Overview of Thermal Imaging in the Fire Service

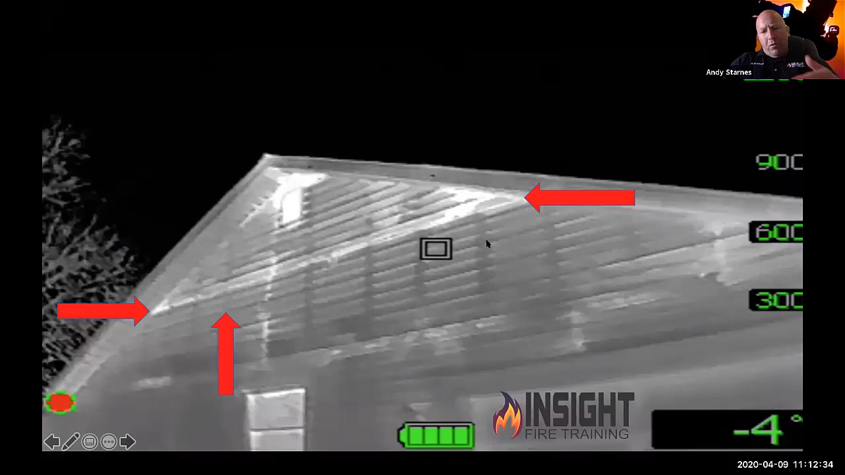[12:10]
You can see what's known as thermal bridging, where the joist are and where the fire has transmitted energy from the inside of the home, where it breached the ceiling, went into the attic, and we've got some heat transfer coming out the gable vent. But when the firefighters tell me they've got a control time and they've knocked the fire down, as a company officer outside, when I'm looking at this, I would say, okay, we need to check the attic, make sure we don't have any extension, and we would cool these until these heat signatures go away.
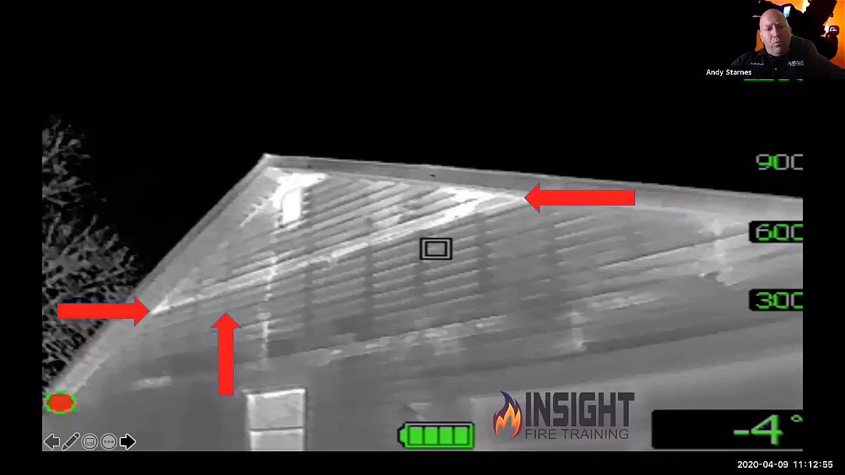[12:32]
These are many ways you can use this, but these are just a few examples of how thermal imaging in the fire service needs to be used. Company officers, majority of them are not carrying their camera when they do their 360. 38% of all the line of duty deaths we read about, the camera stayed on the charger of the truck. So as my friend Joe DeVito says, it's thermal imaging is more than search and overhaul. This is an example of just looking at a roof from my friends in Poland. Was taught that you couldn't look at metal objects. Well, that's not necessarily 100% true either as far as reading heat.
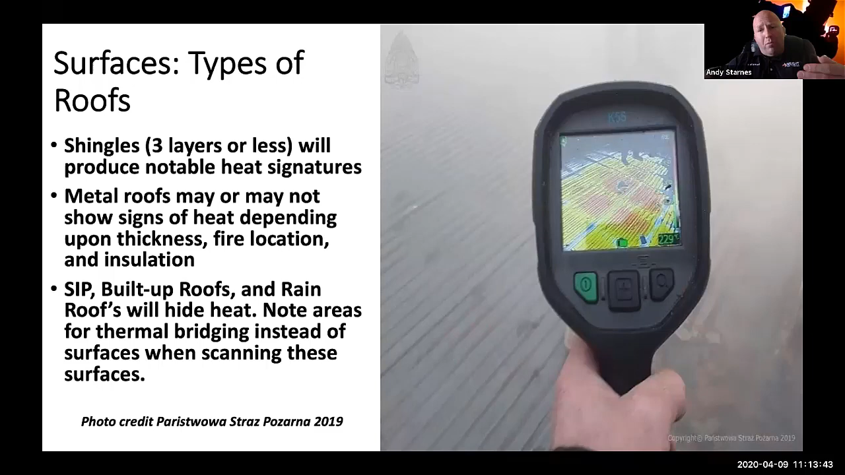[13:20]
Look at the heat transfer through this tin roof. You think you want to step on that roof? Probably not. But look, I see some footprints over there. You know, and I want to make sure I'm stepping on joists, not in the hole in the middle. So these are just a few examples of looking at the building from the window to the roof. And this one right here is one of my favorite. How do I know I'm stepping on a lightweight truss versus a legacy style construction? Those of you who are my ladder company brothers and sisters understand that a roof ladder is approximately 20 inches wide. Huh. Well, I'm not carrying a tape measure. But if I lay it between those joists and I look at it with my camera and it fits between them,
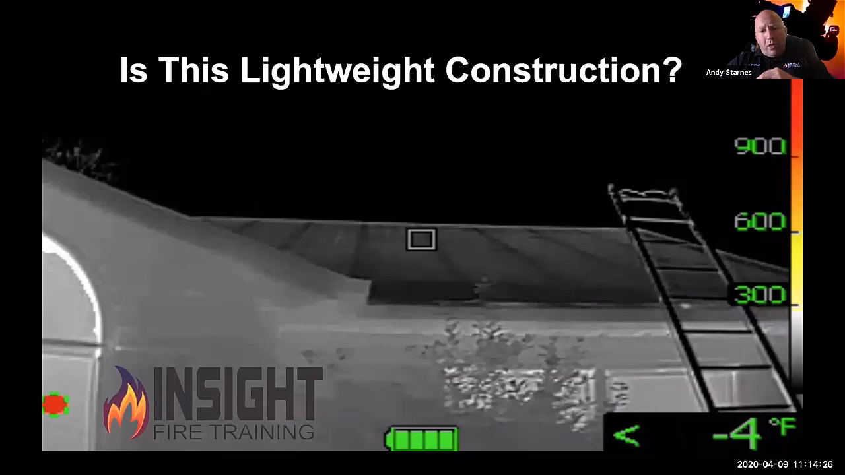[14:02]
On screen: spot -4°F
those joists are wider, which means it's 24 inches on center, which means it's lightweight truss, which means this fails a lot faster under fire conditions. And you did that in less than 30 seconds. That's applying your fundamental training, using thermography, taking a quick look and making an educated decision. And like I showed you with my drone picture earlier, I want you to look at just the differences in roof texture. You can see there are fire departments going to tethered drones where the command vehicle pulls up, drone deploys, stays up indefinitely, provides constant information back to the IC. You're inside making a stop on the fire and you say, hey, we got it. We got a knock on the fire. We think we got it. And you see heat conditions moving from right to left getting worse.
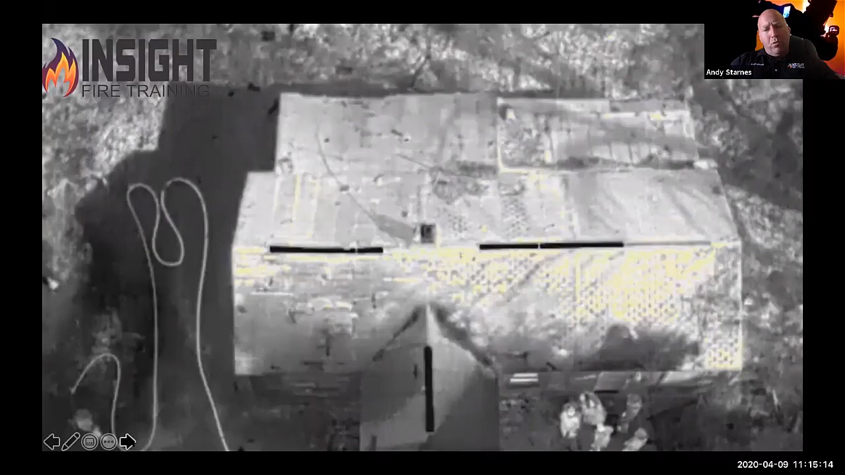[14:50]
You can see the gables for void spaces. You can see so much more, as my friend and instructor Thomas Anderson says, we're giving you your eyes back because you can't see infrared energy with the naked eye. When we make entry into a structure, this is one of the greatest areas we have trouble with is because we'll go through the front door 9 times out of 10.
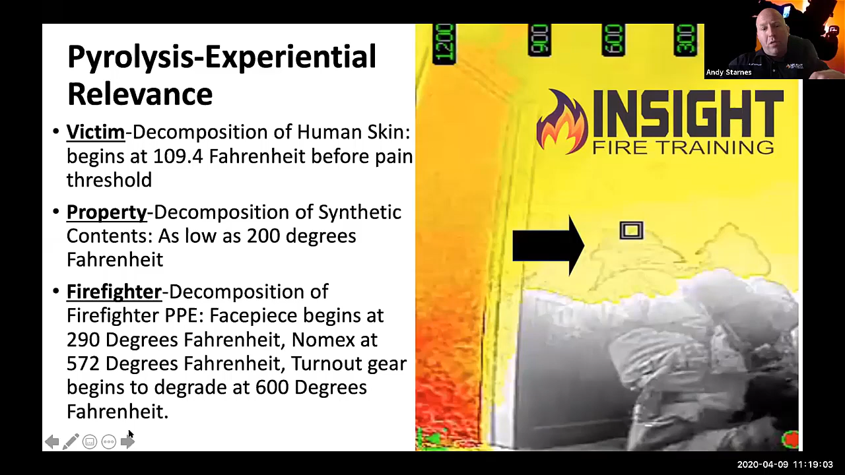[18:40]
and duration of exposure by using a diagnostic tool that can help me do that, because these eyes can't do that. So that's why we need it. That's why this is important. And then the other area we can do a much better job, even though the American Fire Service is doing an extremely great job of what my friend Kyle Romagus says, an engine company resurrection of better hose deployment from nozzle forward to a lot of great instructors out there, from my friend Jonah Smith to FD Tactics and Chief Reinwald. They're all doing tremendous work. But if we're not putting our water where the heat is, we're missing the target. So if we use the camera as a guide, we're more of a sniper.
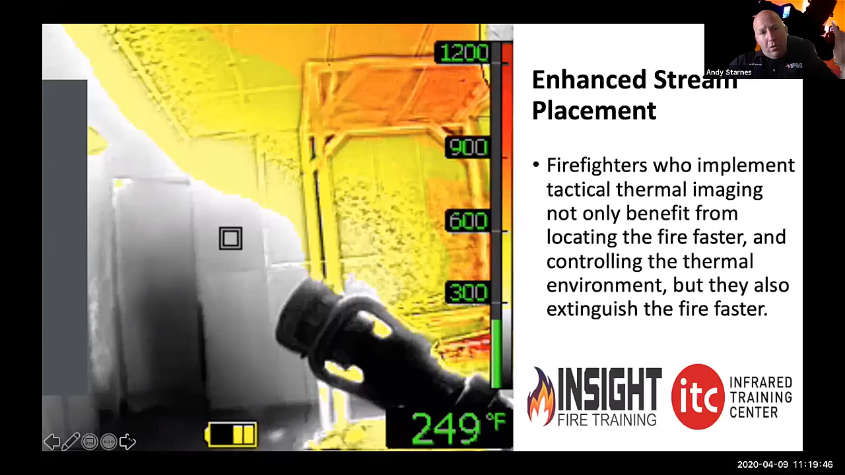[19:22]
On screen: spot 249°F
We're not just throwing water everywhere, spraying and praying. We're locating the fire faster. We're erasing the heat as we go, removing the threat, and making it better for the victim. We're stopping the loss of their contents. So we're executing the life safety initiative, this loss of their property, and we're preserving as we go. Now, this is why it's important, because let's be honest, we all make mistakes,
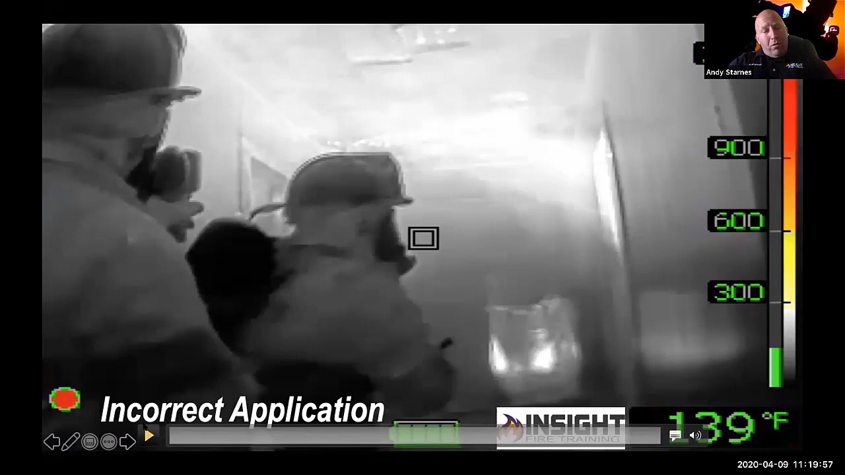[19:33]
On screen: spot 139°F
and all these videos I show you of mistakes are things that we've done. So if we fail to check our pattern, and when they're, as my friend Chief Fling says, screaming, shouting, spraying water all about, something like this could happen.
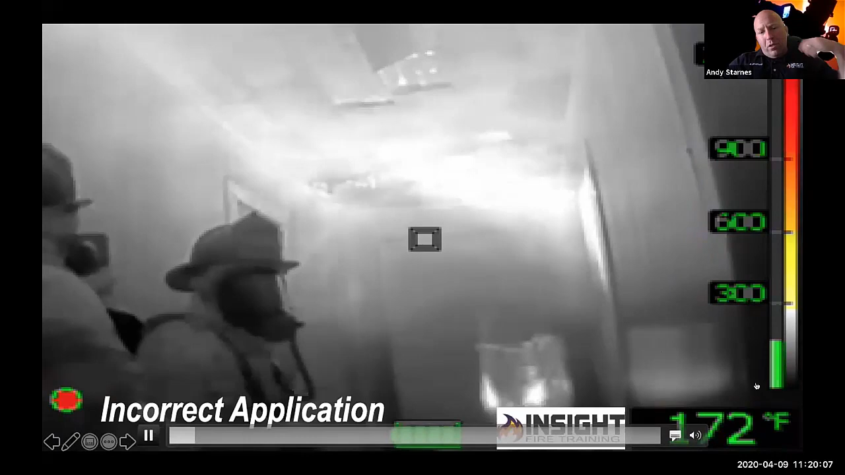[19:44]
On screen: spot 172°F
We have a fire clearly to our right coming out the door, brand new firefighter, hasn't checked the pattern,
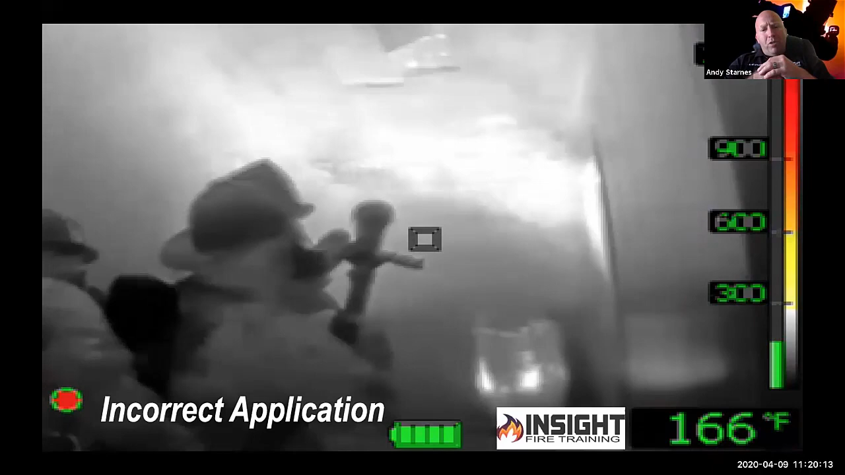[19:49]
On screen: spot 166°F
opens a wide fog, circulates it around, just pulls air and heat back to me on the third person.
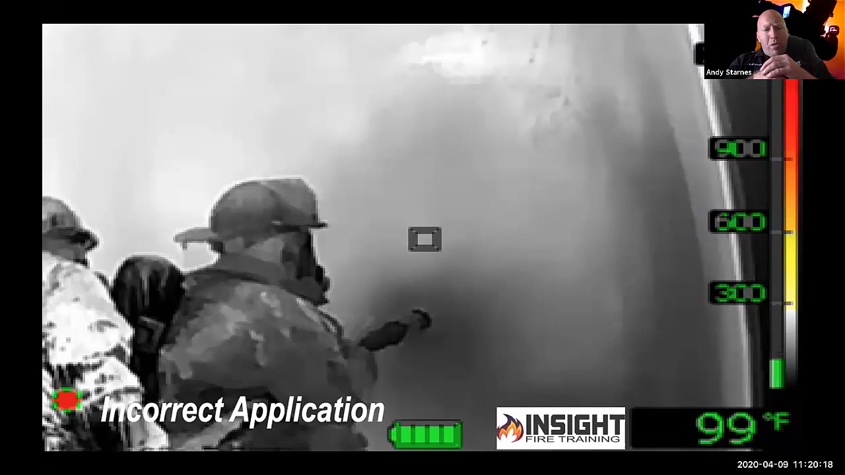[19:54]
On screen: spot 99°F
I'm screaming, shut it down, shut it down. Well, did he put the fire out? No.
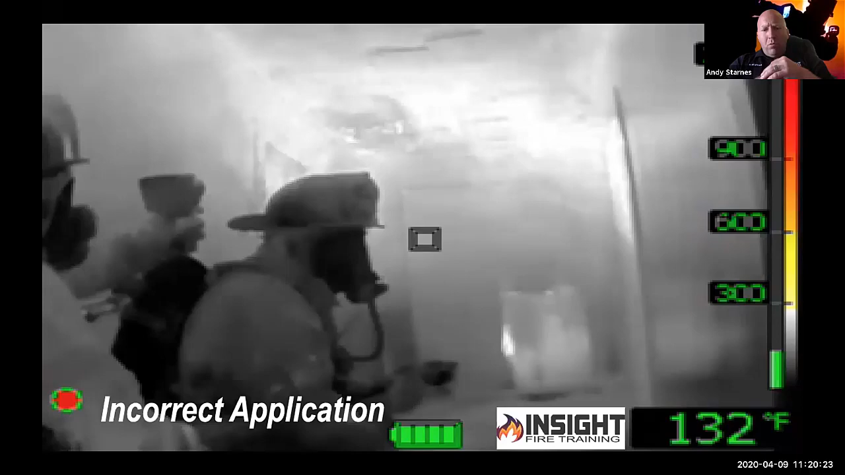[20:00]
On screen: spot 132°F
Did we make it any more tenable? No. This could have all been fixed by checking it before we go in and using the camera to our advantage.
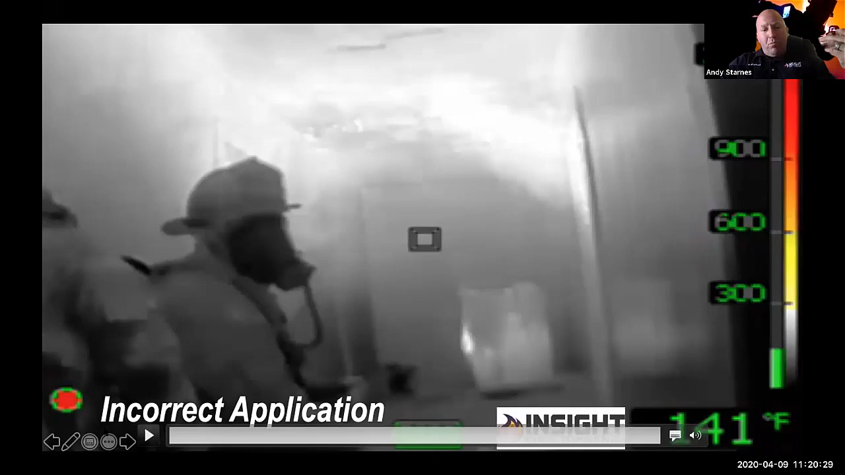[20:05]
On screen: spot 141°F
So, and this is why it's so important. Instead of just flowing water and thinking we did a good enough job, how about we confirm it? We check, we communicate, we cool, we confirm, and we conquer. This is a standard 1403 burn through the eyes of a FLIR K65.
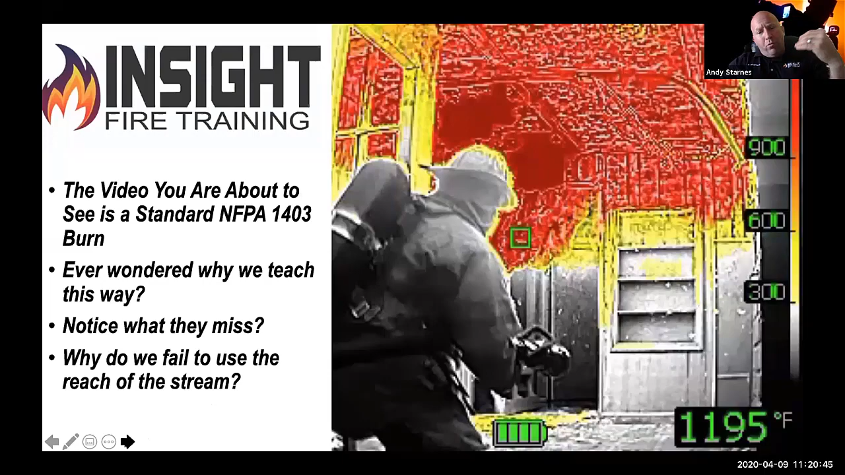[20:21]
On screen: spot 1195°F
This is the penciling technique that's taught everywhere.
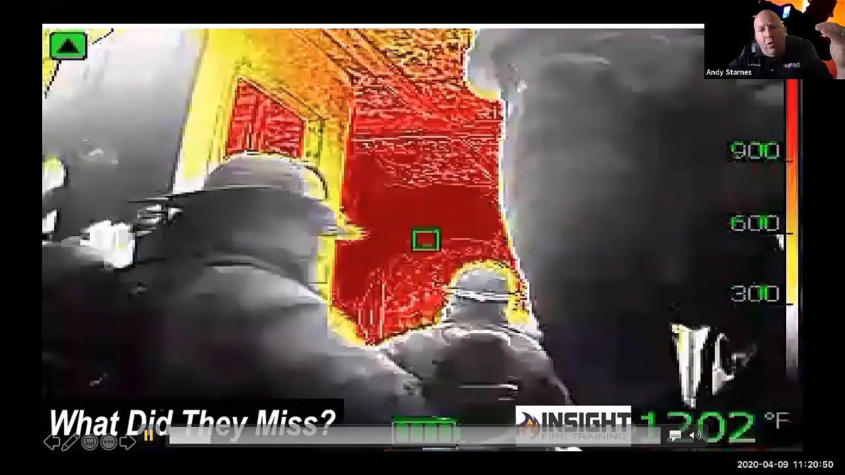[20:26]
On screen: spot 1202°F
And I'm going to show you why this is not effective. Because this little bit of water that's flown is not enough when